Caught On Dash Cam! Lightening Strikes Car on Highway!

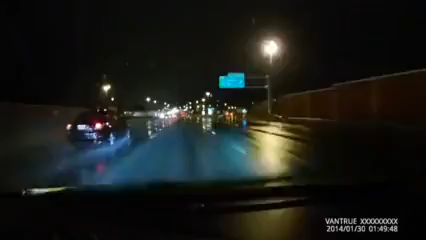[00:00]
It's in the middle lane though. Holy! Lightning just hit my dash cam. Oh my god! I just saw a car get struck by lightning. Did you hear that? Yeah, it was okay. I can smell it. Oh my god, I got it on dash cam. Holy!